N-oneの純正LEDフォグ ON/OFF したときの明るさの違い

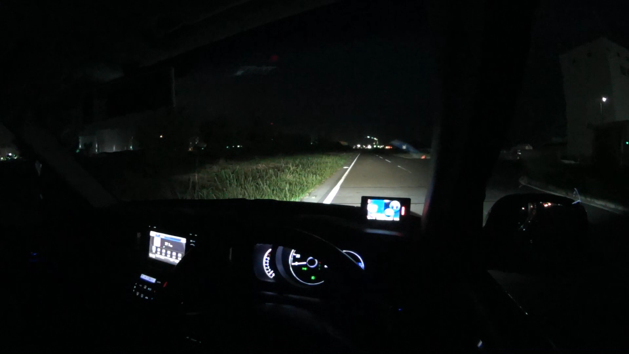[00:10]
今日はそれをちょっと撮ってみようと思います明るさの違いですよねついている時と消えている時でどれくらい違うかということかと思うんですけれども一応このN1ついているのはLEDのフォグランプになるので正直ですね、それほど役に立つことはないですね本当に飾りとしてついているようなものなので一応走ってどれくらい違うか試してみようと思うんですけど
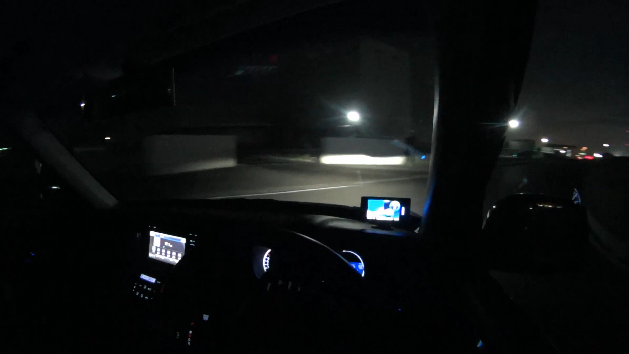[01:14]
でもう一回つけますこれで今ついている状態です消えていますついていますね分かりますかね違いもうほとんど多分下しか照らしていないので多分分からないんじゃないかなと思うんですけど
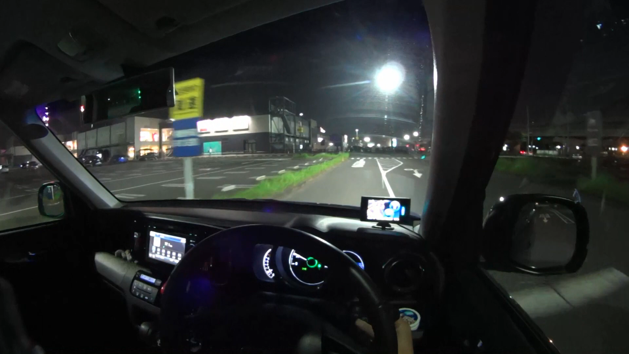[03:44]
これで消えている状態ですねこれでついていないこれでついているのでこれでついている今オフですつけました本当わからないと思いますよ多分
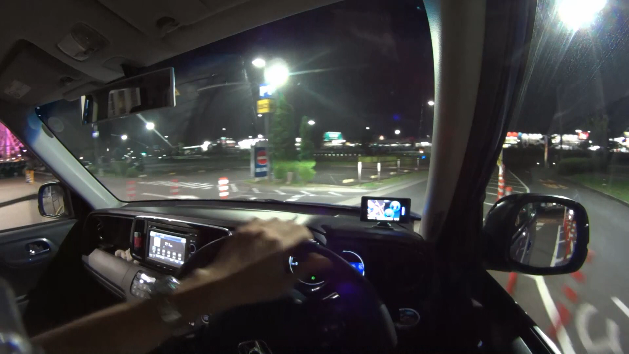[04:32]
今つけました最後にもう一回暗いところでやってみますね今つけてる状態です今消えてます今もう一回つけましたほとんど差はない感じですよねこんな感じですそれでは今日はこの辺で撮影します